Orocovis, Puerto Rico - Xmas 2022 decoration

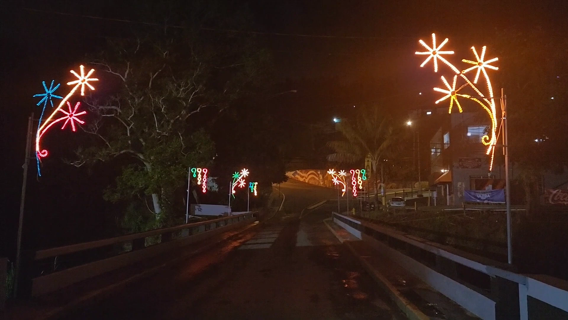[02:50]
Buenas noches, este es uno de los puentes para la entrada de Orocobis Y estoy pasando por aquí para enseñarles cómo se ve, hay otro puente en el otro lado Y ahora entonces nos dirigimos hacia la plaza de Orocobis